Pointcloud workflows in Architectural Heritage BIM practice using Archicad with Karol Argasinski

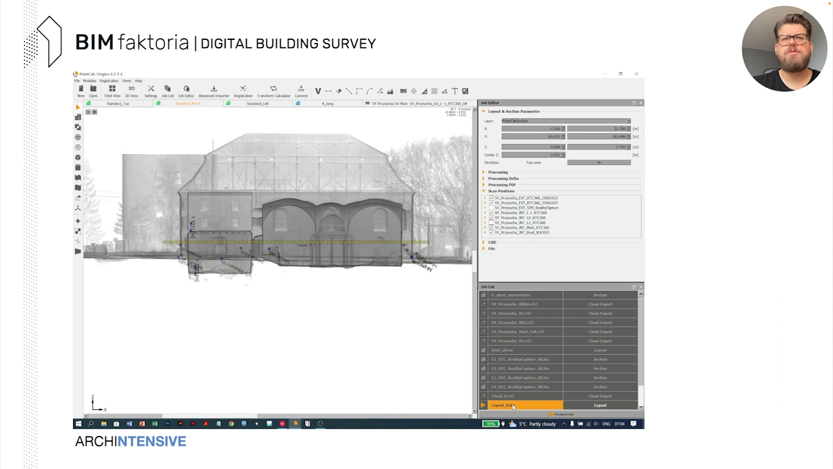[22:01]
but just to showcase you the creation of those specific views. So, for example, you want to create the floor plan and the floor plan itself, it's being created in, well, a couple of seconds.
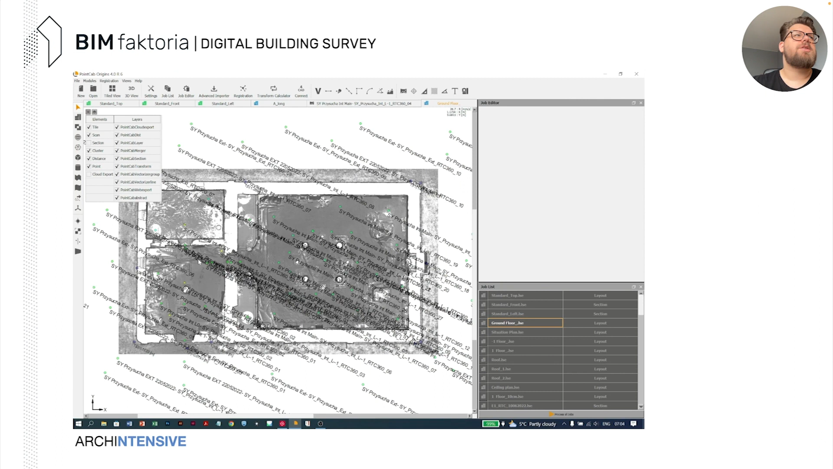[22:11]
So, with that, you are able to create any type of documentation and, thankfully, to the optimization, you are able to move this data all along whatever you want and because it's small data, but you still have the full capacity of your 3D point cloud and thus, you have the full detail here. So, imagine that we can import point cloud to Archicad with a low density because it's simple in this software and we also
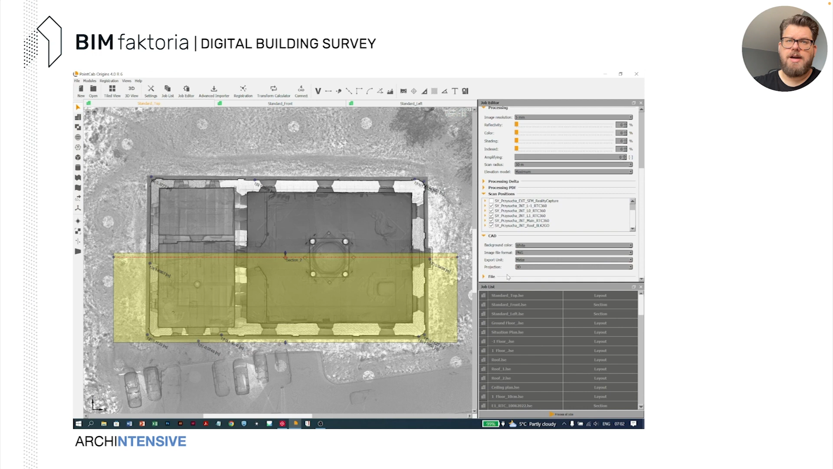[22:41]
can archive all of that information in this specific project. So, we always can come back to this and we also can use it as an archive tool. And here we have the
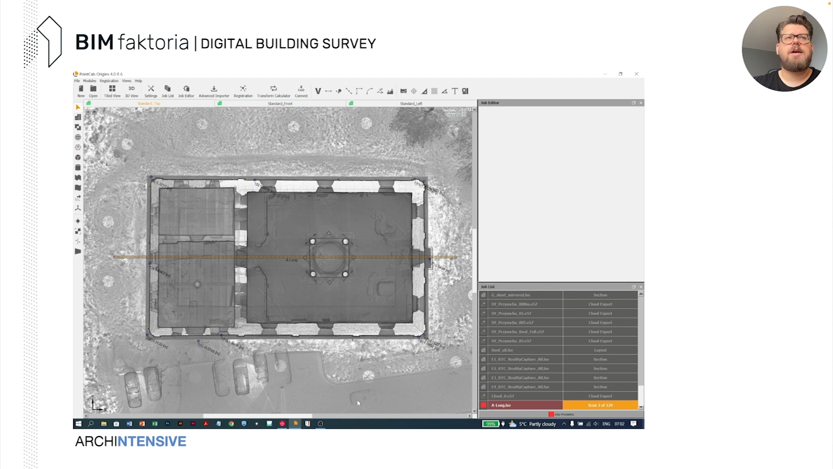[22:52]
possibility to also create specific drawings, specific worksheets to send it to Archicad. So, combining of two words,
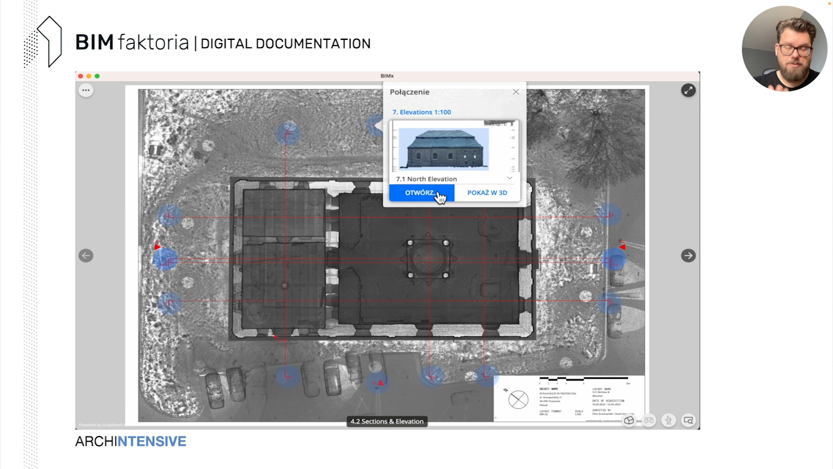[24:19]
but we also have the 3D, sort of speak, model.
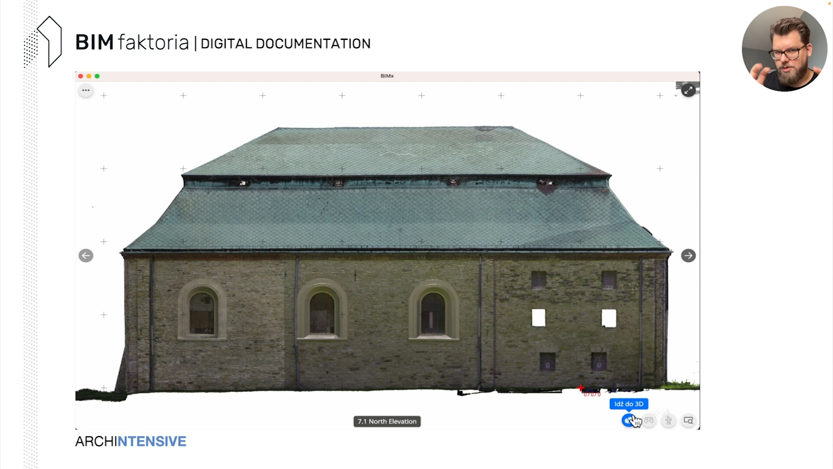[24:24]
And that means in this 3D model, this simplified model, we are able to give a glimpse of idea of where those cuts are,
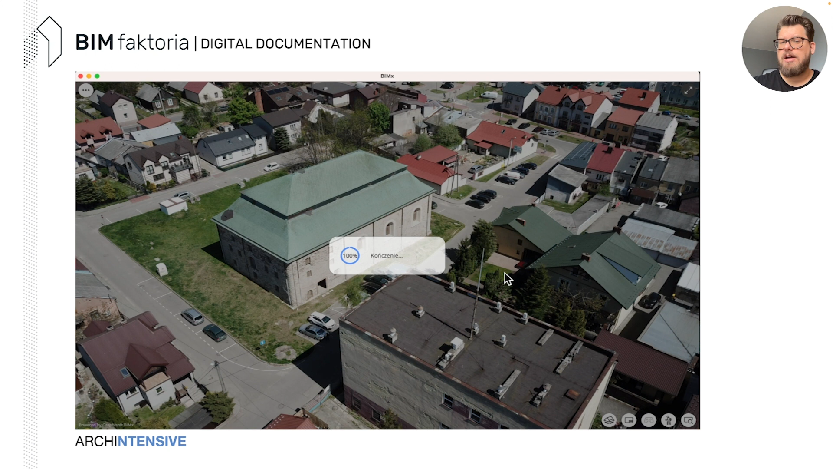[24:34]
where this documentation is, because BIMx do not provide you the possibility to export point clouds. I hope Grafsoft is listening.
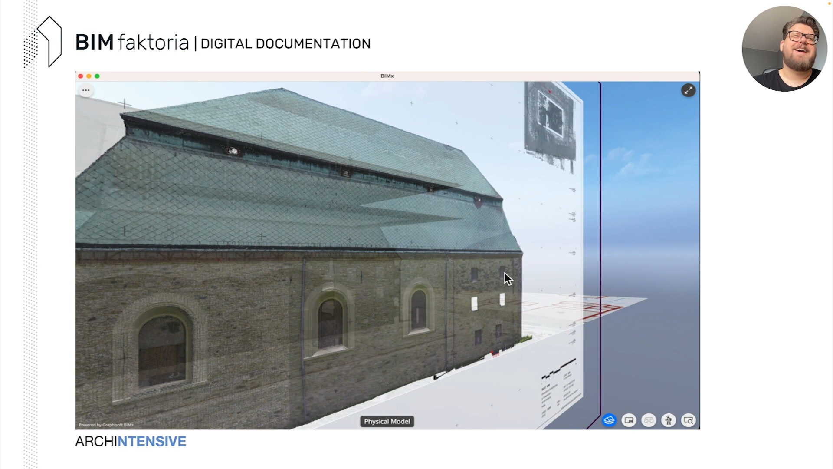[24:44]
And here we have, well, all of those drawings and also all of those views in 3D,
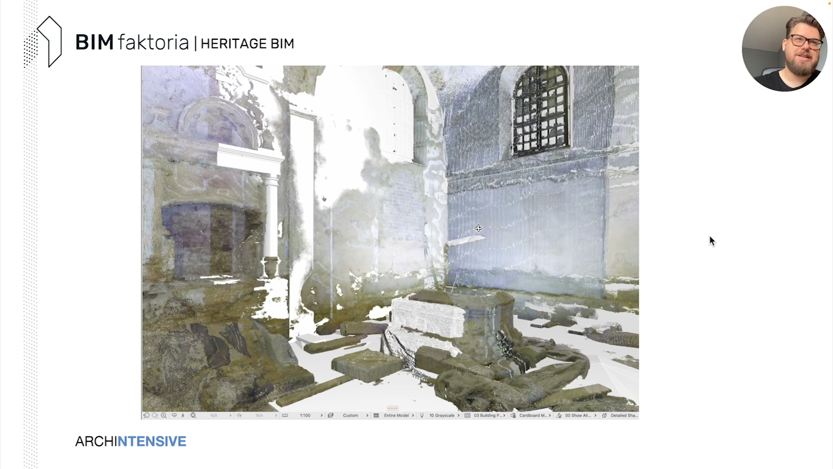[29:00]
For me, this is a clear fun to create databases like that. And we also use, as I mentioned before, graphical overrides, because this is very, well, visual.
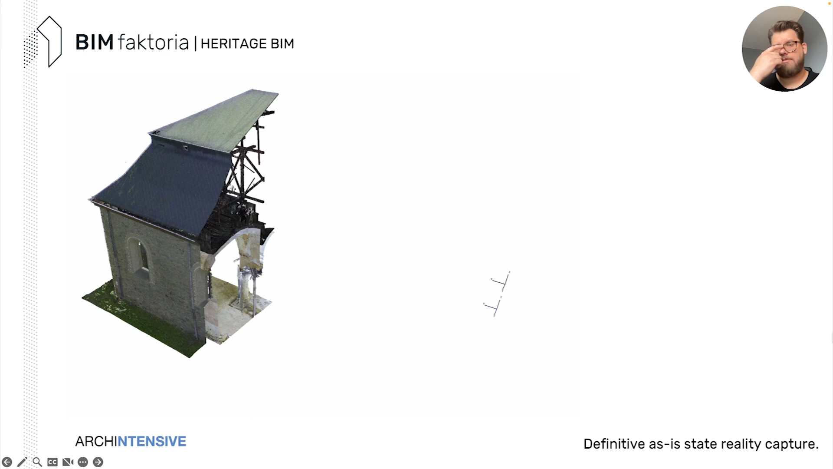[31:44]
Thanks to segmentation, manual segmentation, that you can do in, for example, point cap.
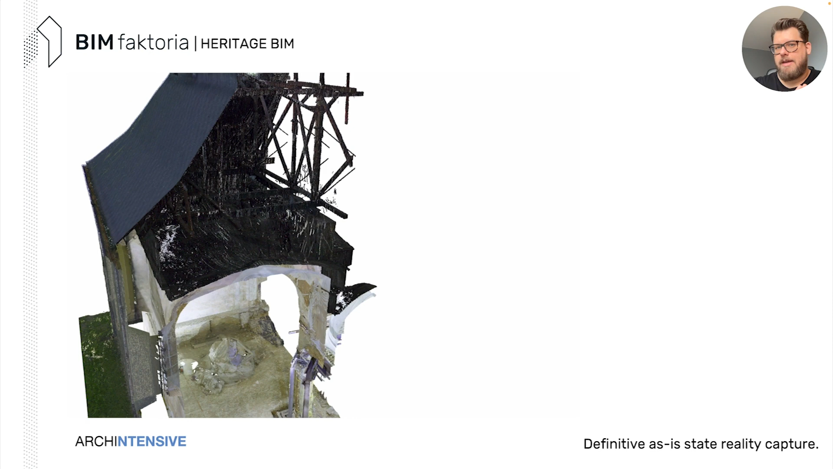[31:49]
We have the material, which is raw material. It's an output scale 1 to 1.
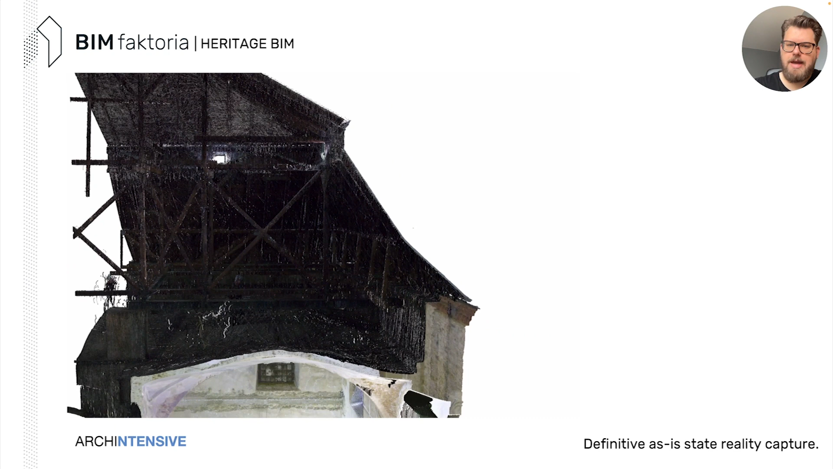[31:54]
You also saw auto-photo maps that you can have the exact deformation true allowance. You have measurement accuracy plus 1 centimeter, let's say, because of how we read the element.
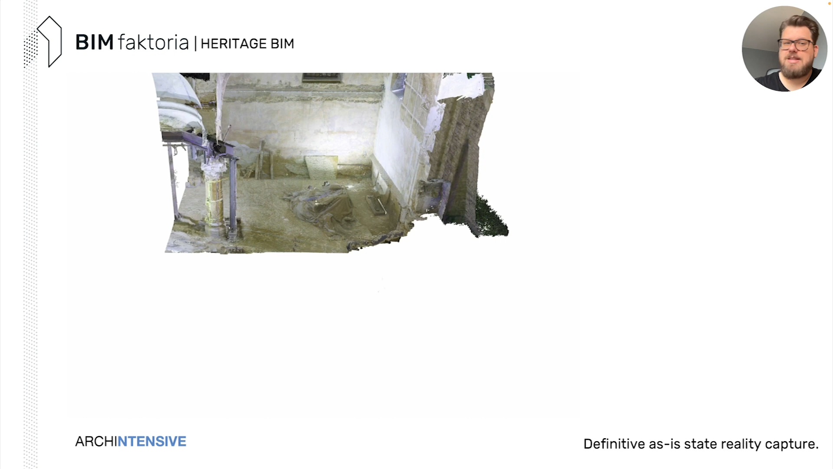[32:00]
Of course, we can input more points, but is it necessary?
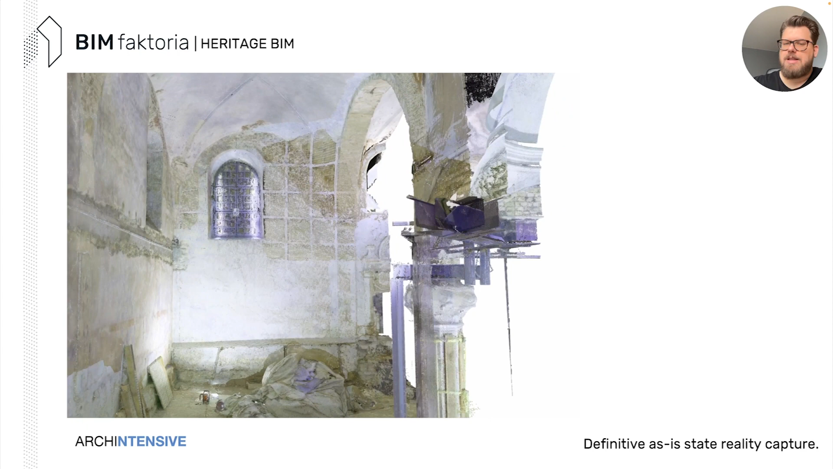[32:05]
That's the question. For some parts, maybe yes.
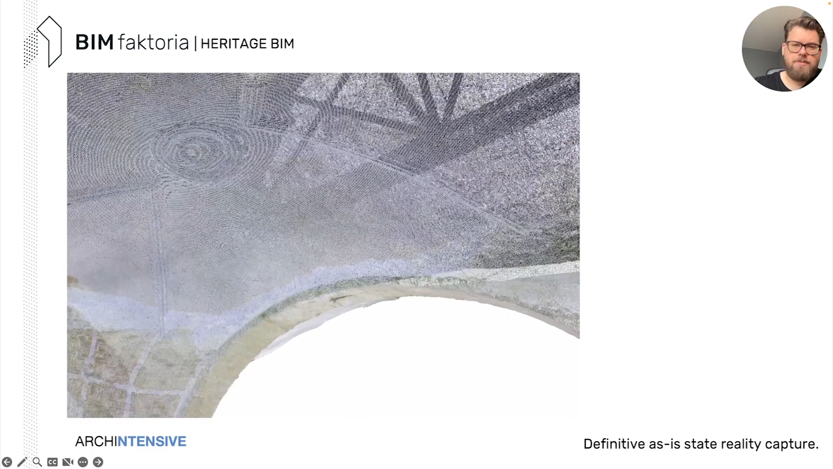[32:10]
There is a detection of deformation, because it's all natural, as it was captured by the laser scanner.
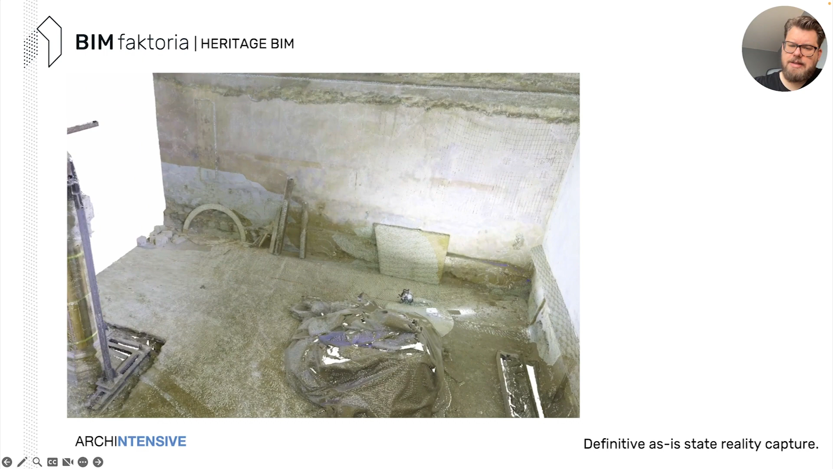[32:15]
And all of the previous models that were created,
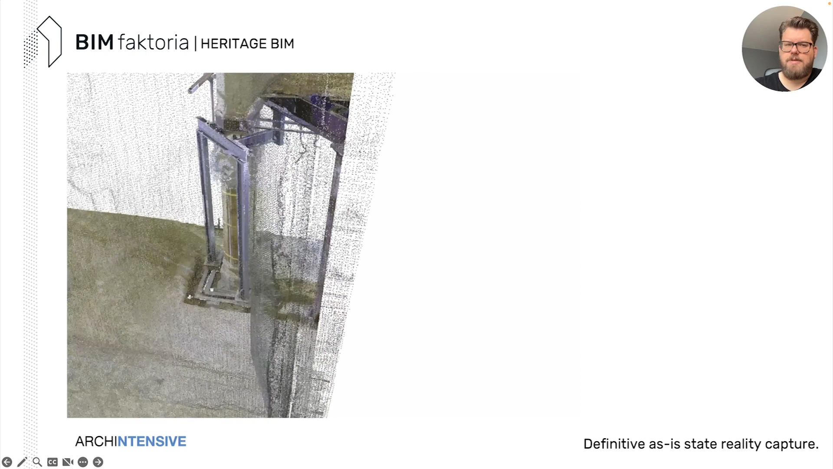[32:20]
they were used with combination of scanning and then being modeled out of this laser scan.
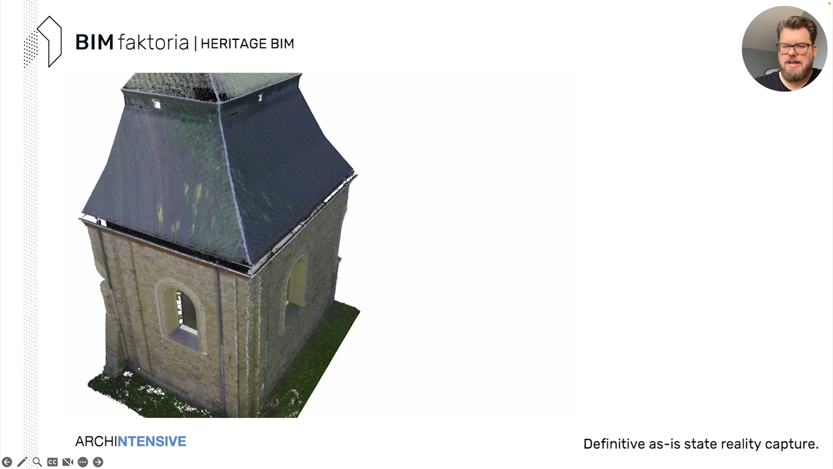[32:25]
So, the cherry on the top is, of course, the OpenBIM data. Because we cannot input the IFC files into the IFC files,